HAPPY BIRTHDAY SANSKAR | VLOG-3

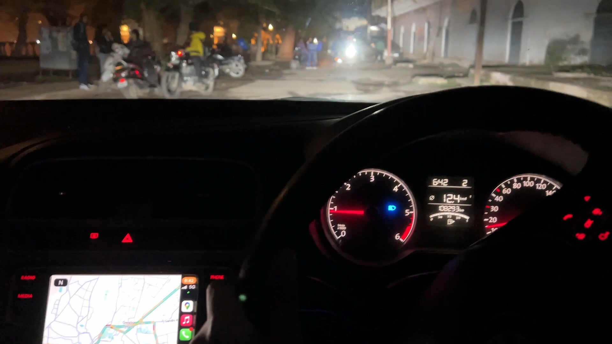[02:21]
हो गाइस, तो हम जिम से निकल चुके हैं, अभी हम पैयाताल की तरफ से अपने घर जा रहे हैं। काफ़ी क्राउडेड सी प्लेस है ये तो।
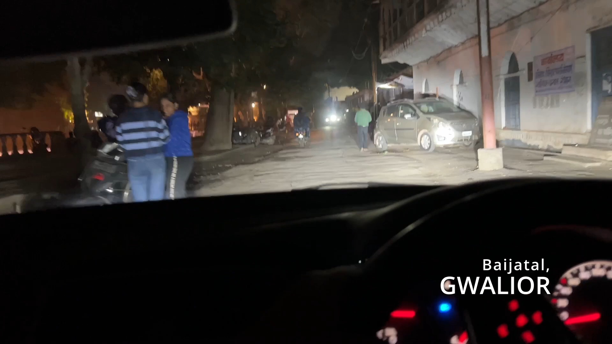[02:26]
खैर ग्वालियर वालों को तो पता ही होगा ये क्या है, इधर प्रॉपर ऑफिशियली नाले का पानी है।
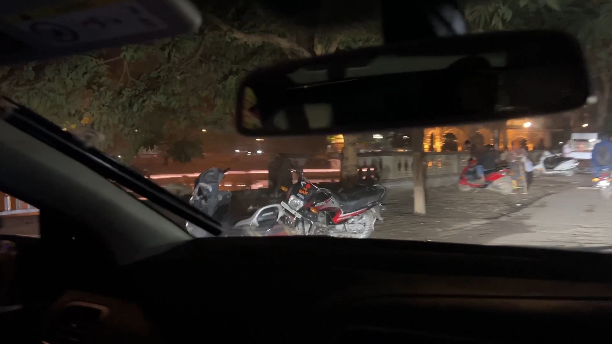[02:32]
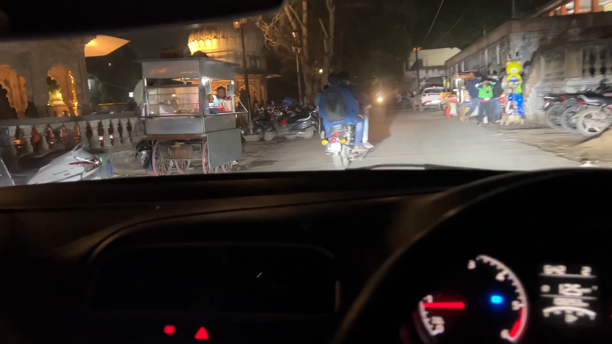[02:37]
पहले जो ग्वालियर का नाला बहता था, यहाँ इन्होंने रोक दिया है और उस नाले के पानी के ऊपर लाइट लगा दी है।